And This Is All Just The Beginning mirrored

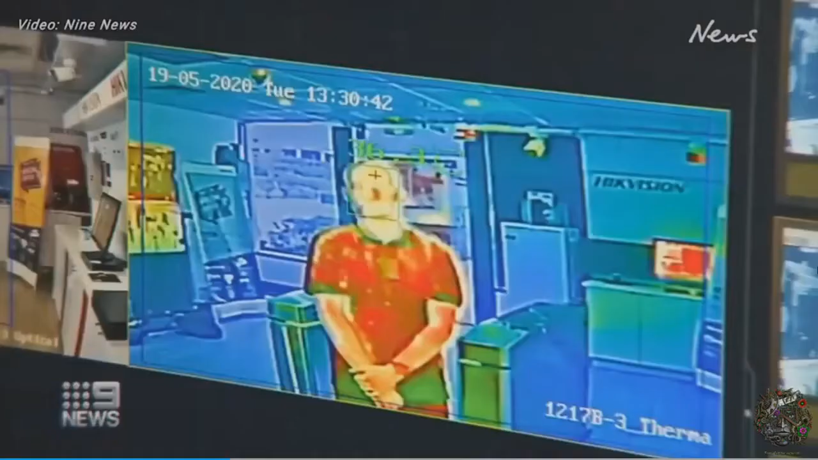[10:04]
Thermal imaging cameras use infrared sensors that can highlight those who might have a fever. But this sought-after technology comes with some criticism.
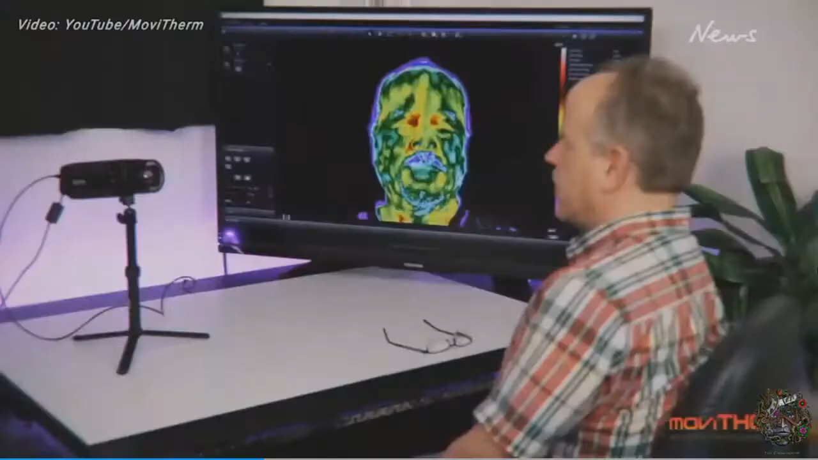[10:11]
The best location in the face to detect the core body temperature is the inner tear duct.
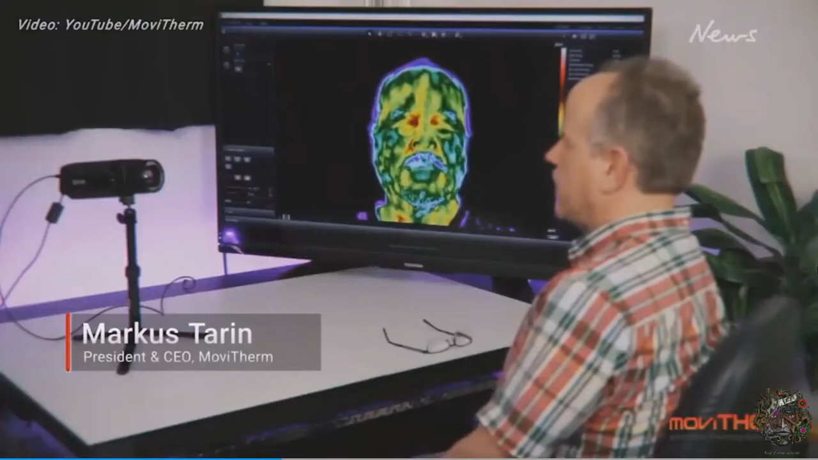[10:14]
However, one problem that occurs
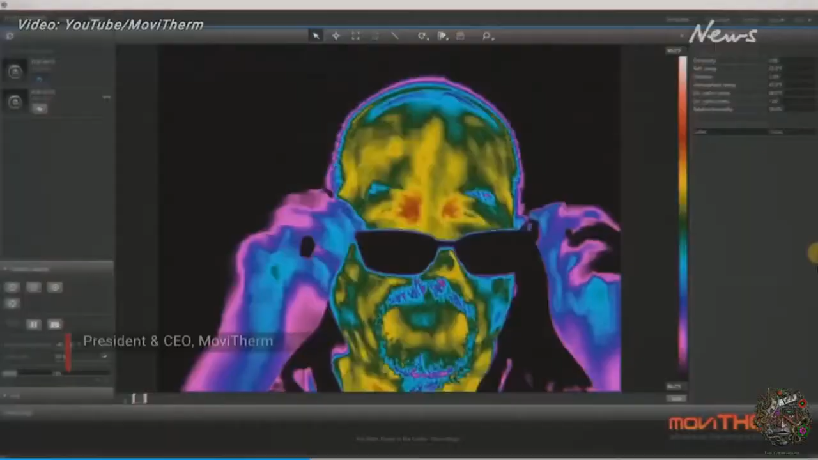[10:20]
is when somebody wears glasses, because a thermal camera cannot see through glass.